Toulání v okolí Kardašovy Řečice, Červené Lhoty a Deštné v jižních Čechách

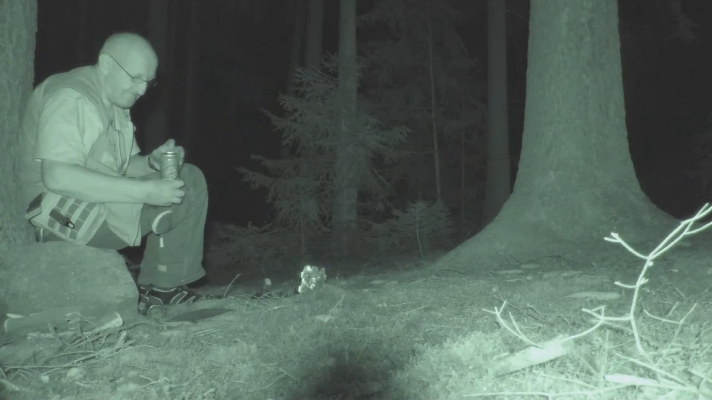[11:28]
Mám tady kozlíka desítku. Dobrý kovo. No, jsem zvědavý, jestli to bude vidět. IR filmování s takovou krásnou přídavnou lampou jsem ještě neskoušel.